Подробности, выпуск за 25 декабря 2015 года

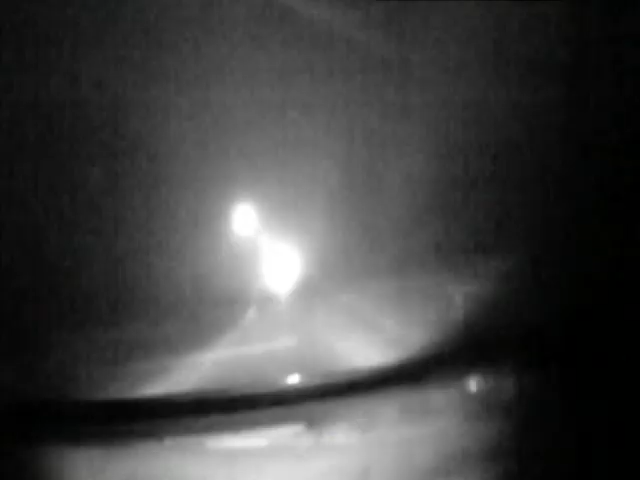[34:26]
В машине обнаружили резиновую дубинку, биту,
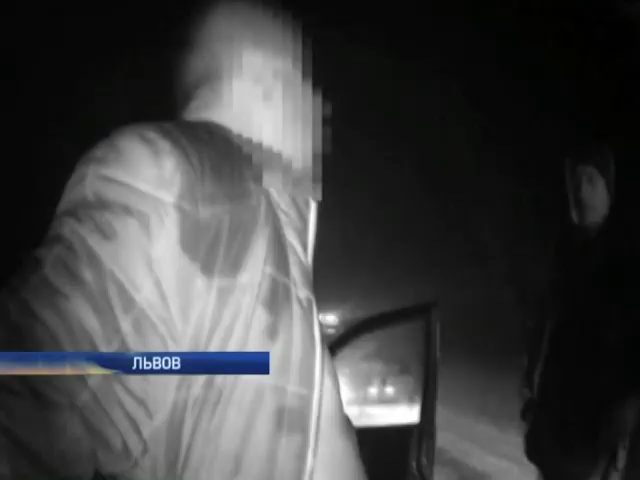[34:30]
жилет с надписью ГАИ, а также документы, по которым установили за рулем сотрудник госавтоинспекции.
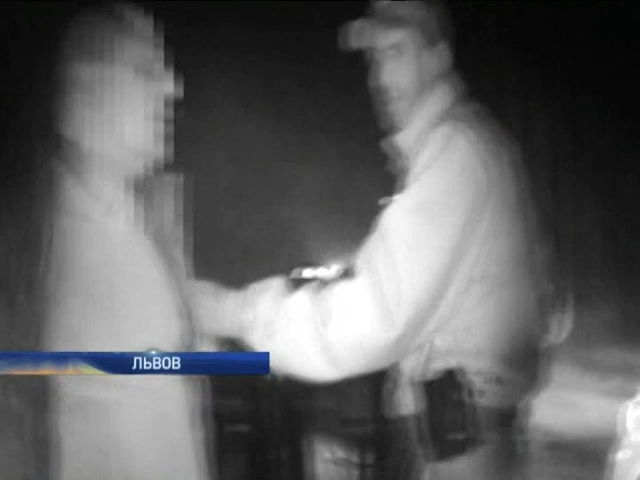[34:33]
Впрочем, сам он пытался убедить, что является бывшим сотрудником.